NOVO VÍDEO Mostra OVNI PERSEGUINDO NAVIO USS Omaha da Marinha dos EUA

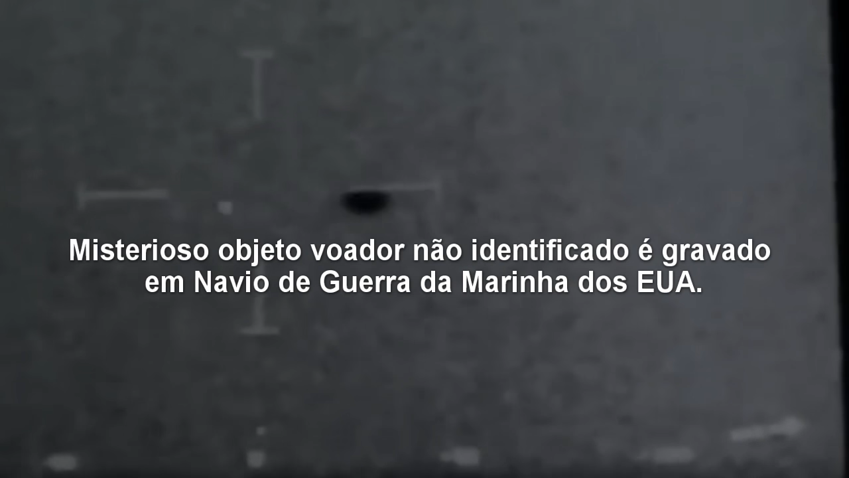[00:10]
A veracidade das imagens vazadas foi confirmada posteriormente ao canal Fox 8 da Fox News por uma porta-voz do Pentágono.
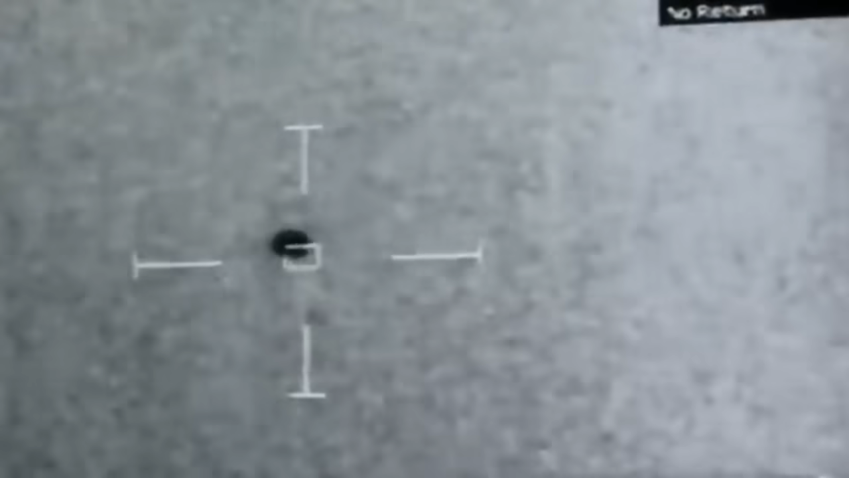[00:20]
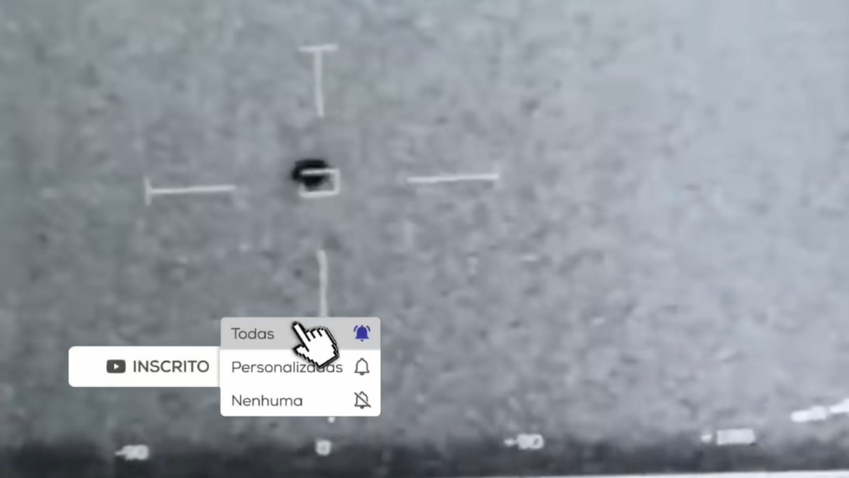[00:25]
O vídeo é, na verdade, uma gravação de celular feita ainda em 2019, diretamente do monitor de uma câmera térmica do navio de guerra, por isso as imagens aparecem em preto e branco.
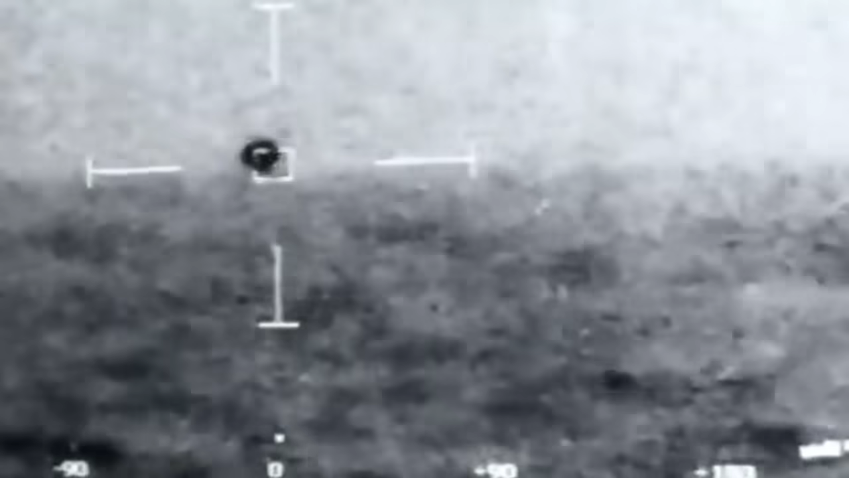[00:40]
E também vale destacar que os radares e sonares do navio não detectaram o objeto, o que aumenta ainda mais o mistério. Tudo aconteceu no navio cruzador USS Omaha, da Marinha dos Estados Unidos,
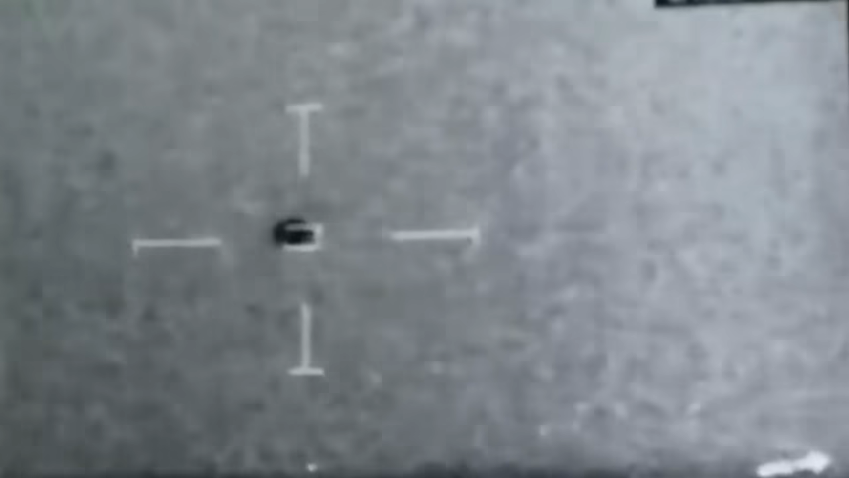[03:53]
Além disso, o suposto mergulho parece apresentar um tipo de diminuição de luz,
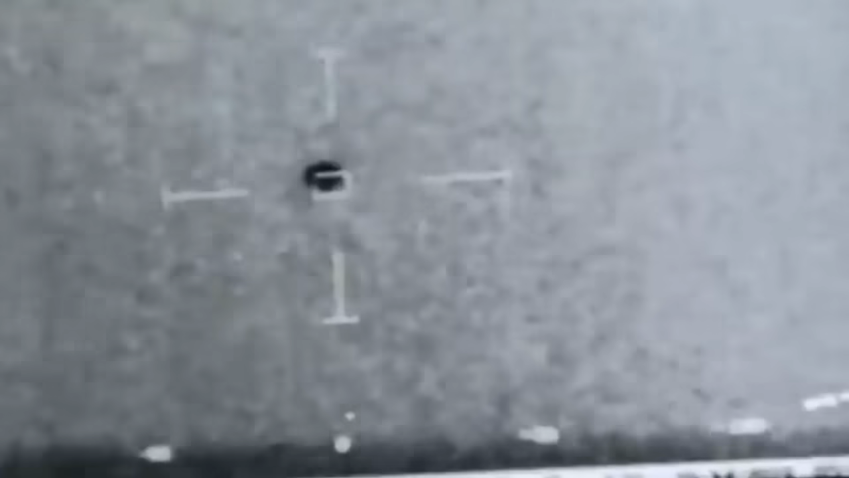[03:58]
típico do que aconteceria com um flare quando cai na água.
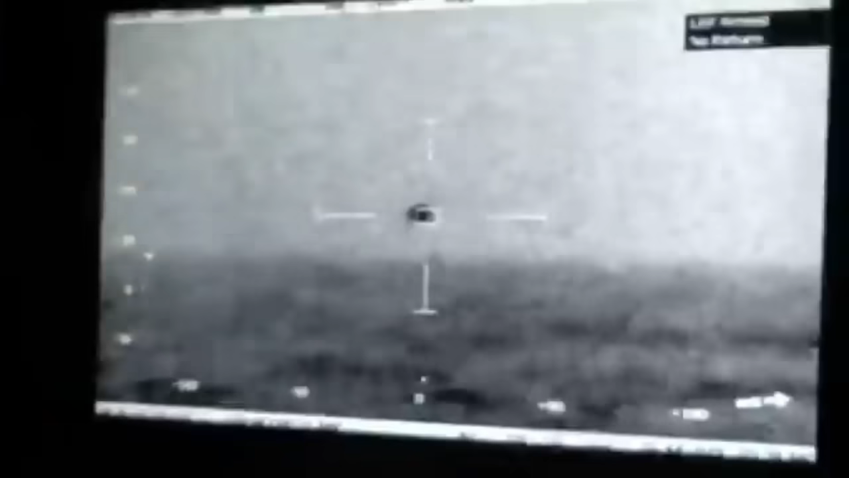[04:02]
De qualquer forma, a teoria do flare não explica o registro da Marinha do sobrevoo com velocidade pareada por 90 minutos. Um drone seria a melhor explicação nesse caso. Porém, segundo os próprios oficiais da Marinha, os navios estavam a uma distância de 100 milhas, ou 160 quilômetros, o que está muito além do alcance de drones. Infelizmente, o vídeo de baixa resolução, o que é recorrente em relatos de OVNIs, não dá margem a análises mais detalhadas.